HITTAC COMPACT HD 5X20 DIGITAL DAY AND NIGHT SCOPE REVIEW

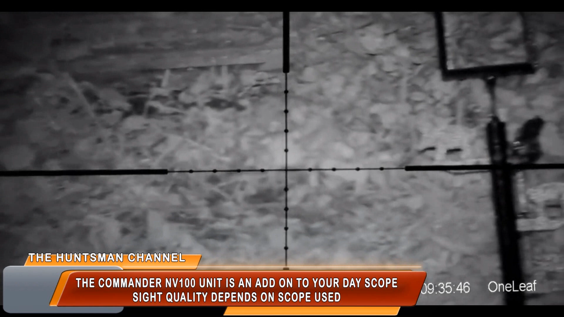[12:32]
Now the Commander excels as an add-on, but doesn't really fare well against the PARDS and the HITTAC compact,
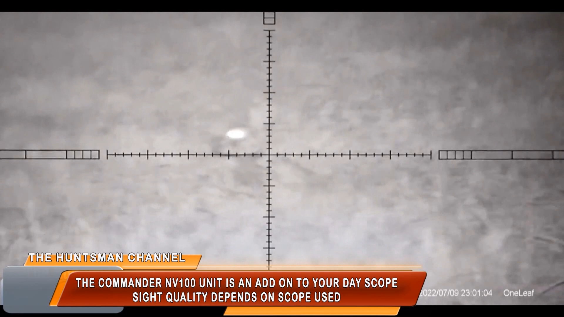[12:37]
so it is a bit unfair to include this.
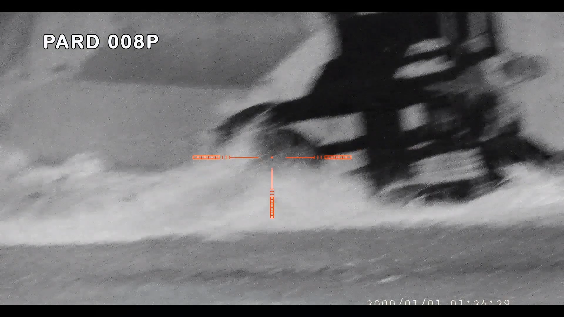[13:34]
a slightly grainy sight picture can be seen.
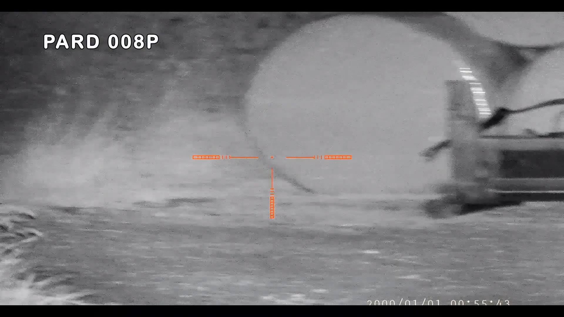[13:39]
So far the HITTAC compact HD for me is beating the PARD 008P in image quality so far.
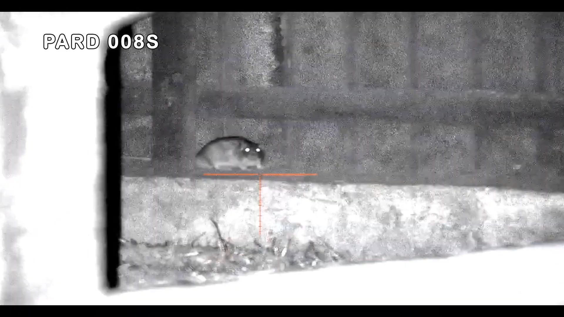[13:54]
It's a great piece of night vision kit. Now the 008S was a so-so step up from the PARD 008P.
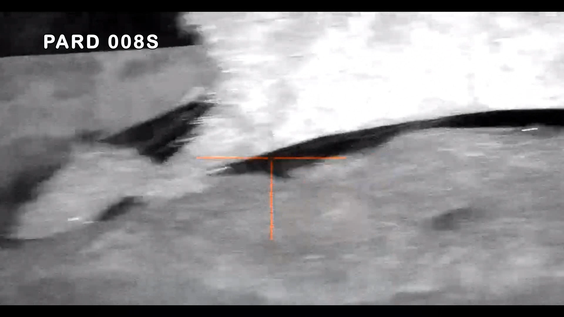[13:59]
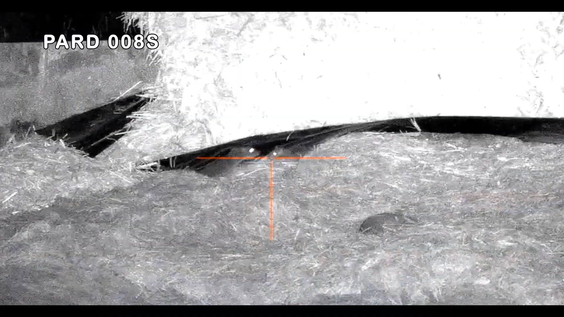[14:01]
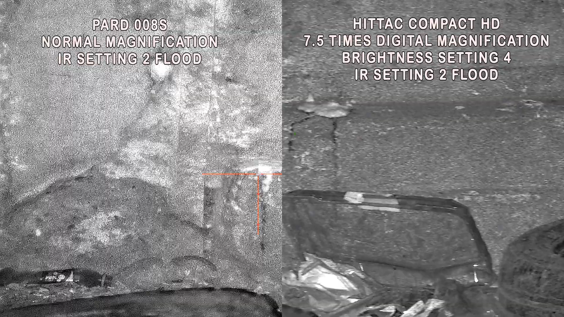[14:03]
Not a big leap, to be honest,
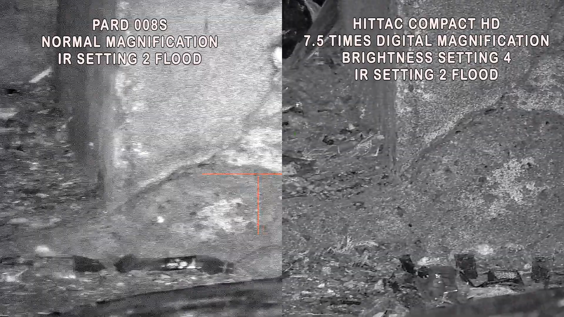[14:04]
between units, but it does have a good sight picture.
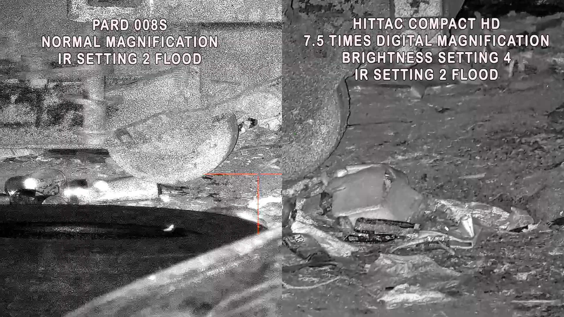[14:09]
Both of these units using their onboard IRs, base magnification in most shots as well.